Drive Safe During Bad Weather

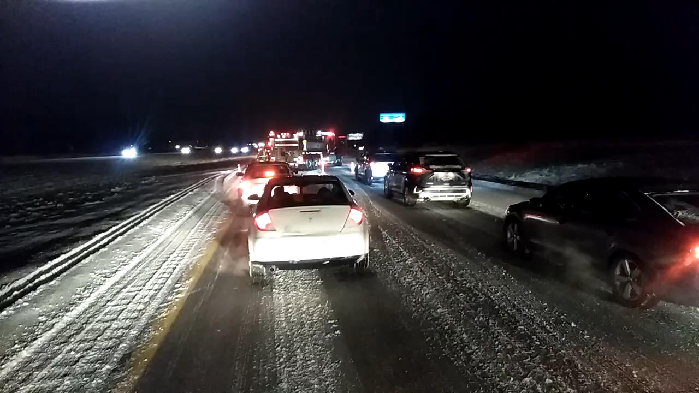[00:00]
Here you go, somebody bit the dust.
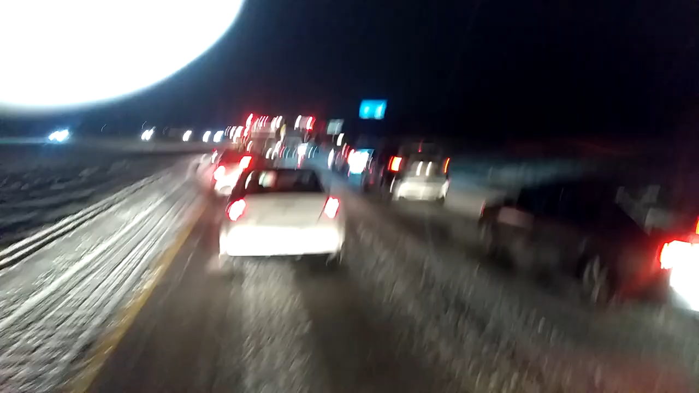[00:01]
You see them on the right side of the fire truck. Way out there in the ditch on the right side. For some reason, they had to block the whole damn road. I don't know why. I'm going to have to move probably. I hear another siren coming up from behind. The last one got through. I'm going to have to close the door. Everybody be safe out there, okay? Everybody be safe. There's snow all over the United States.